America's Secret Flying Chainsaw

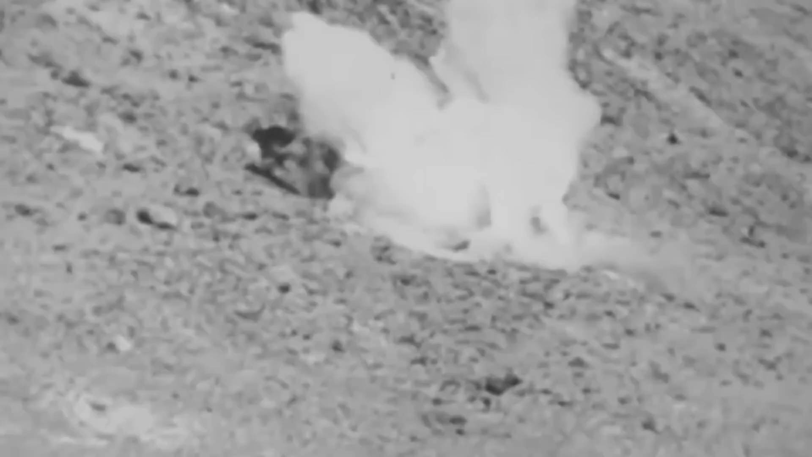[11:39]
The XP-79 collided with the ground and burst into a ferocious blaze thanks to burning magnesium.